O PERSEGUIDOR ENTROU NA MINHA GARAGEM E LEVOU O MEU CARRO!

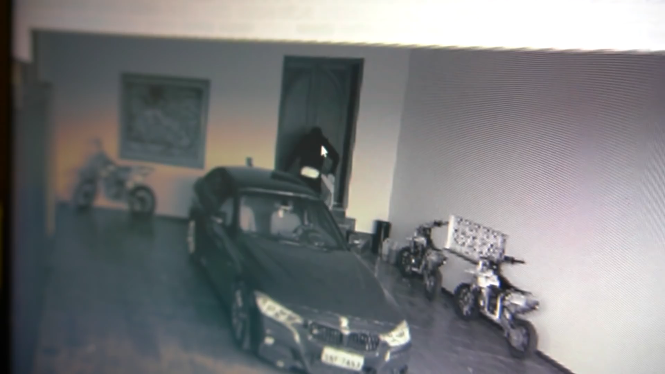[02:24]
Tentou ver se tem a chave abaixo do tapete. Esperto. Zé, quem que é esse cara, mano?
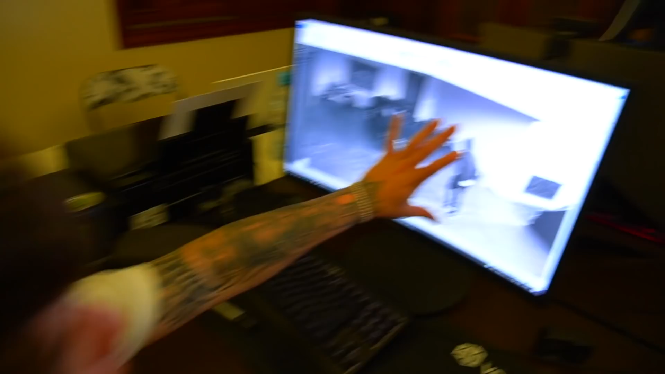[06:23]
Rapaziada, a gente pegou uma foto aqui do perseguidor. Eu vou mandar imprimir aqui. E aí...